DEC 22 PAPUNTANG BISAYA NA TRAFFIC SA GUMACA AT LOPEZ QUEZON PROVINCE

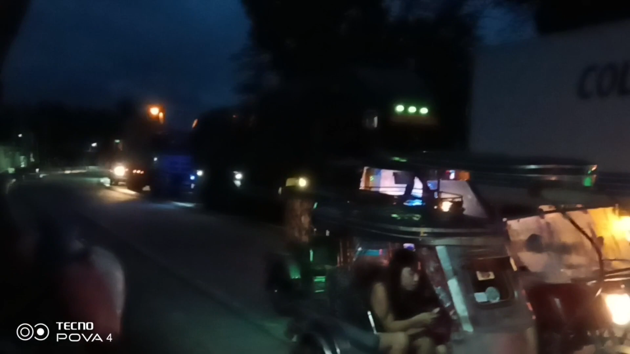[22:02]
hanggang Bamban, baka hanggang Panikihan pa, o abot na ng Gumaka, itong dulo nito, yung hulihan na yun. So ganyan katindi mga idol.
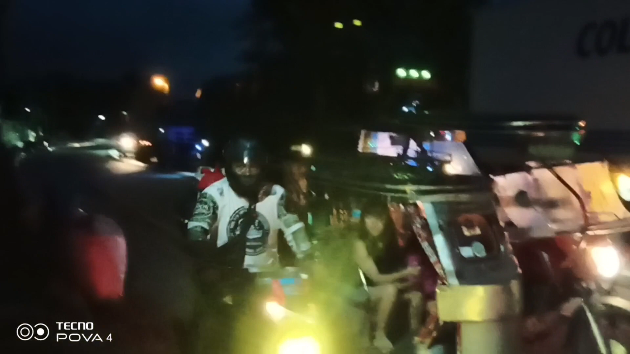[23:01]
Pasok. Grabe, walang galawan. No? Hindi nagalaw.
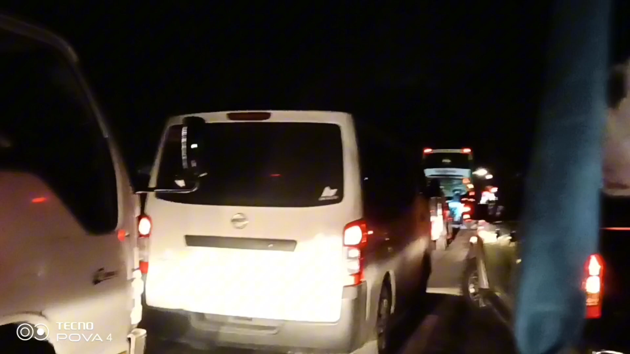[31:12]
Oh, dyan oh. Oh, yun. Napakadami sasakyan mga idol.